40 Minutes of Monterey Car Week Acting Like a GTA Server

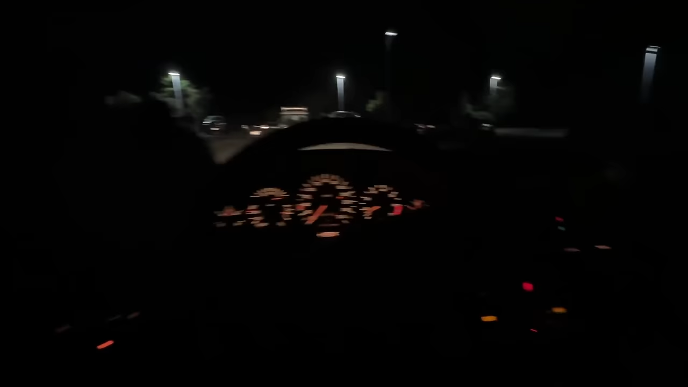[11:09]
Currently back at the scene. 2 years ago, I was at the Safeway, and now look at this. We got a cop just lurking in the shadows.
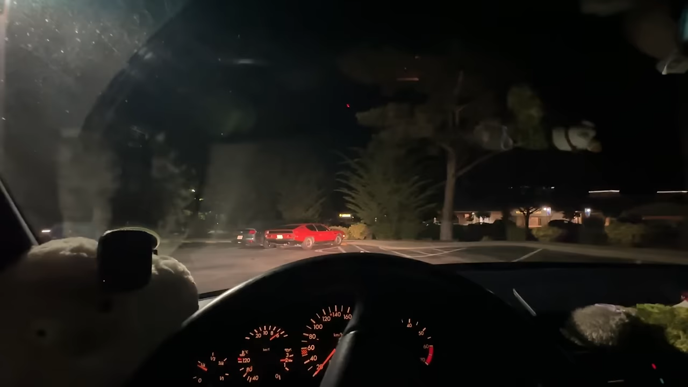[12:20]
Oh, look at that. Rag Bull. Whoa. Oh, we got to pull over for this real quick.
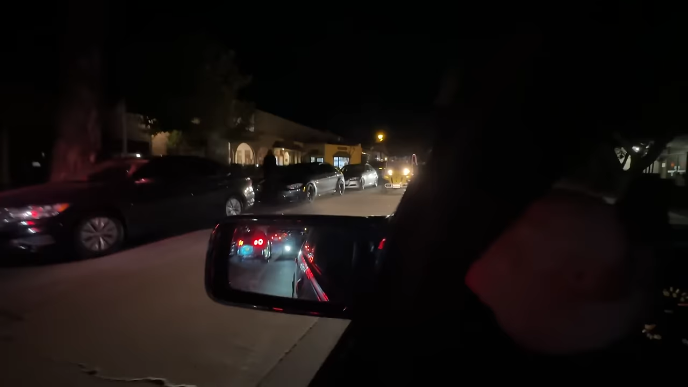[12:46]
That golf cart's got a Ferrari badge on it, look.
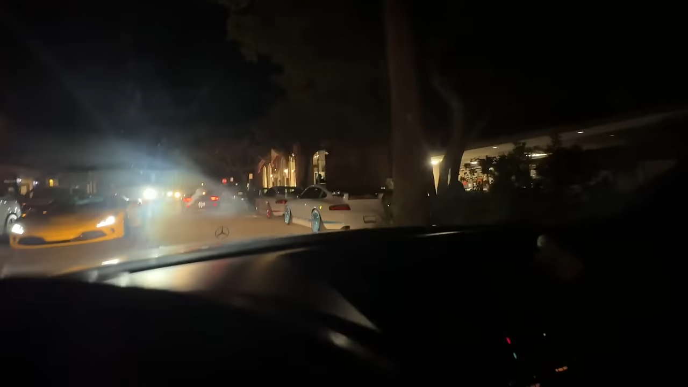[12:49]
Whoa, 3RS, 997s? Damn, that's sick.
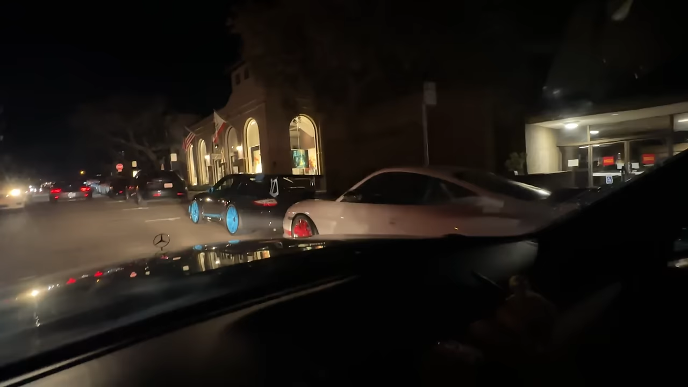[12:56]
I love the matching wheels.
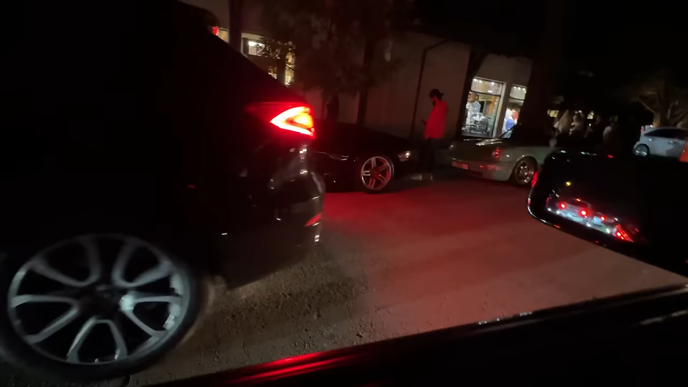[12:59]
Yeah, a little Murcielago Roadster. Now we're talking.
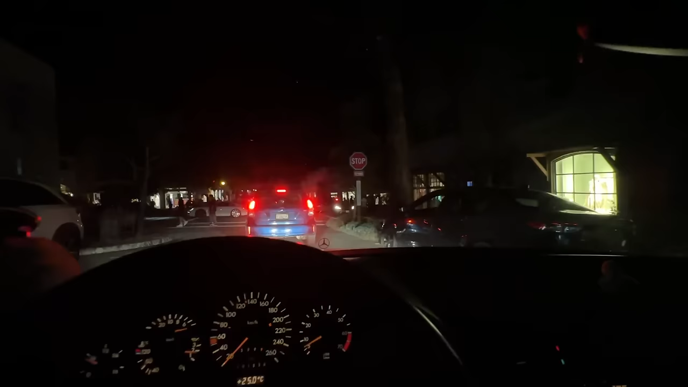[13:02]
Yeah, it looks like Ocean is completely shut, but the side streets are all open. We got the cops here, right over there. There's an electric bike cop running around. I don't really like it because he's silent, very deadly.
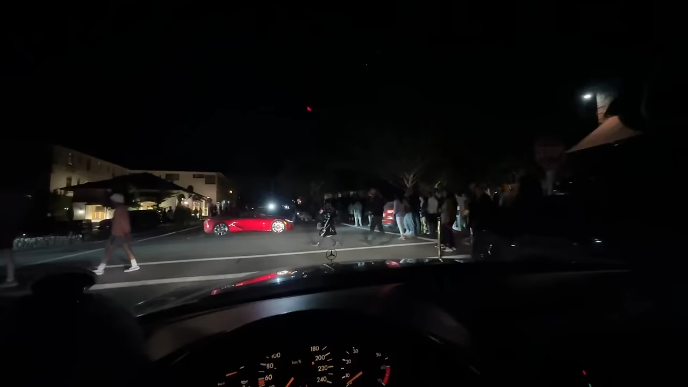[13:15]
Dude, look at all the people lurking on the corners of Ocean Avenue. Look at this. And the street is still shut off too.
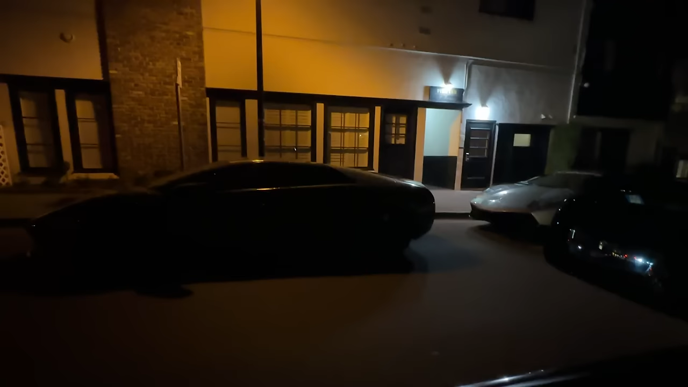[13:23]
Can't see it, but it's another LP640 over here. And we got, that is not an LP640. It's a first gen Mercy with an SV kit. Dude, look at all the people here.
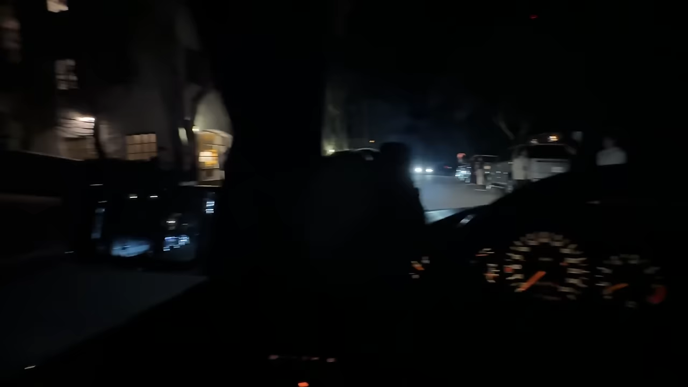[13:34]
Oh, Mercy coming in our way. Yeah.
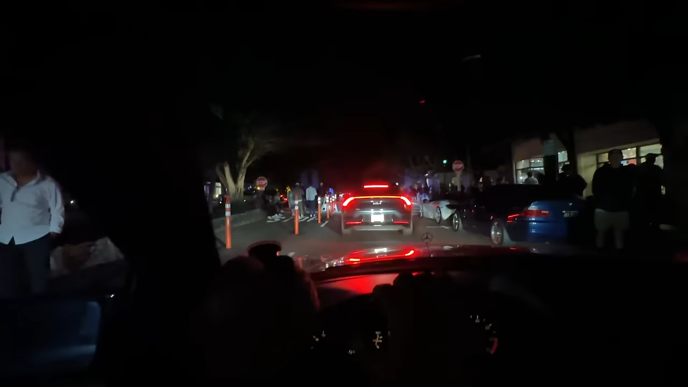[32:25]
the police presence here on a Saturday evening in downtown Carmel is honestly pretty worrying. There's a lot of cops, there's a lot of people.